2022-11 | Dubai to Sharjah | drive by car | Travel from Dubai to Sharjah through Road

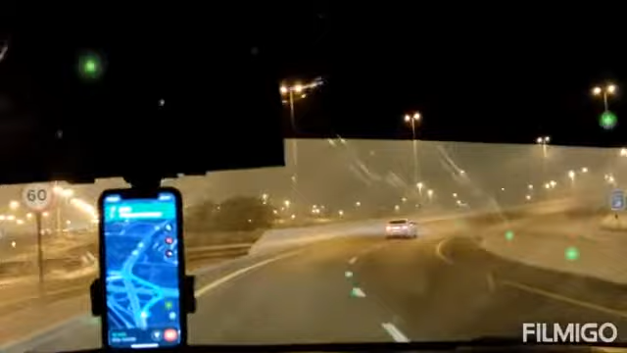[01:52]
ಮೈಸೂರು ರೋಡ್ ಇದ್ದಂಗೆ ಐತೆ ಈಗ ಅಲ್ವಾ ನಾಗರ ಬಾವಿಗೆ ಹೋಗೋ ಮೈಸೂರು ರೋಡ್ ಸ್ಮಿತಾ ನೋಡಿಲಿ ಫ್ಲೈಟ್ ಫ್ಲೈಟ್ ನೋಡಿಲಿ ಹತ್ರ